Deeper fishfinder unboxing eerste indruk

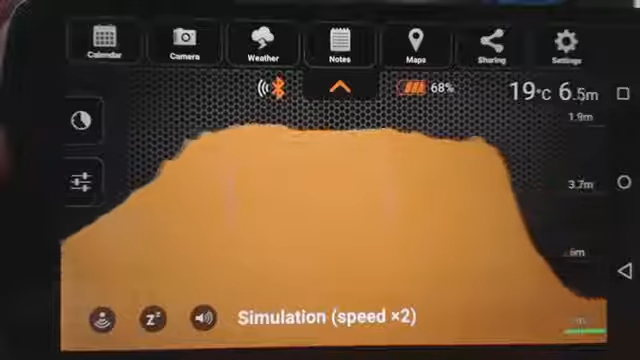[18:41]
On screen: depth 6.5 m
Dan krijg je in ieder geval een alarm dat de diepte een beetje aan de lage kant is. De watertemperatuur staat er ook bij, dat is wel de oppervlakte watertemperatuur, want dat ding kan natuurlijk niet op verschillende dieptes meten.
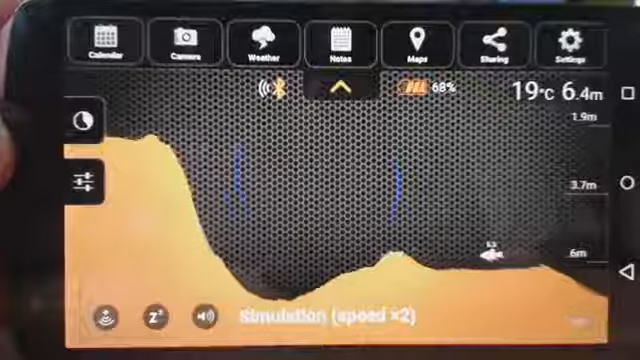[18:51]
On screen: depth 6.4 m, water 19°C
Dus daar moet je even rekening mee houden. Daar vindt u weer een aantal vis.